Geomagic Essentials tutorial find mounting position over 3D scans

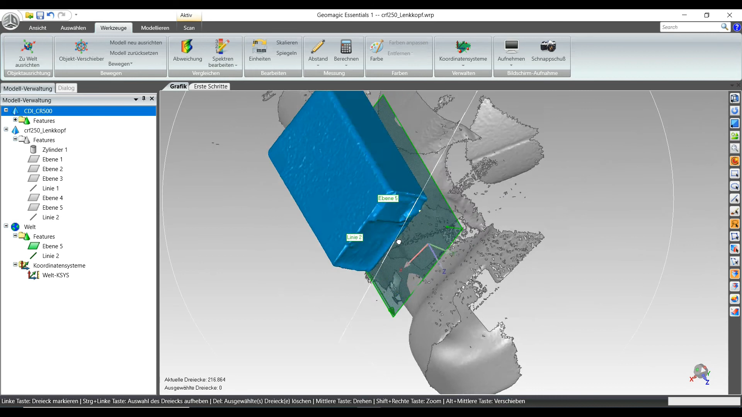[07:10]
out more or less or by by looking at its position on the real bike
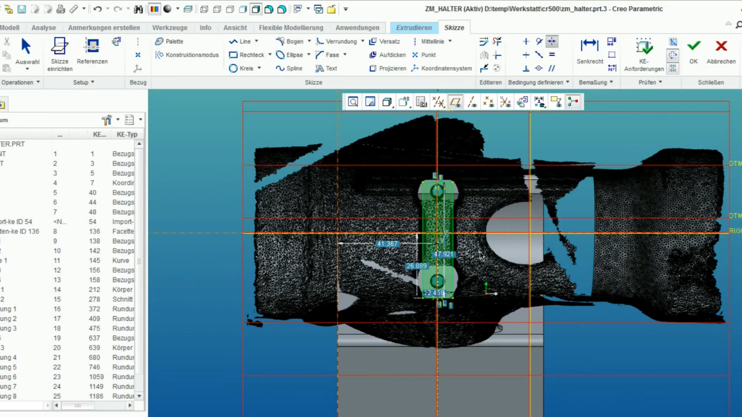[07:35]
that assembly between the later on position from ignition module and
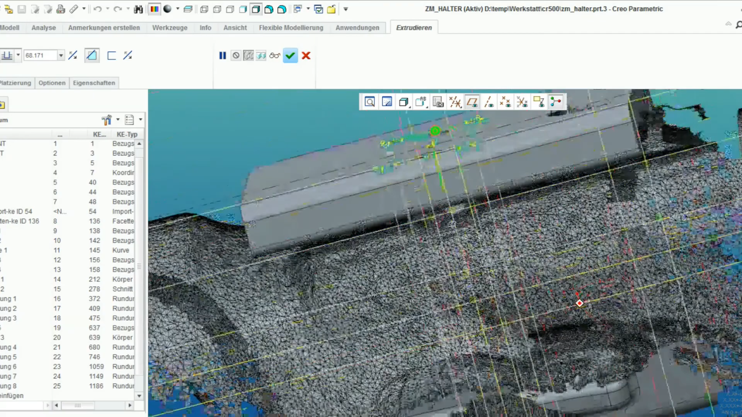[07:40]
the frame to my cut program and I'm going to design my plastic housing
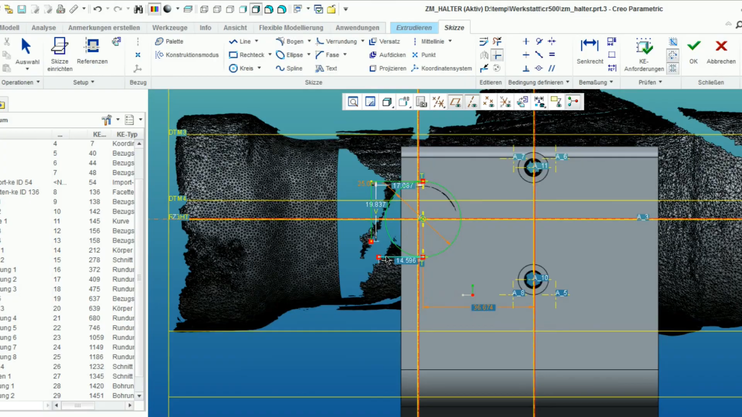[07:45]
for the ignition module around this assembly position that I defined so far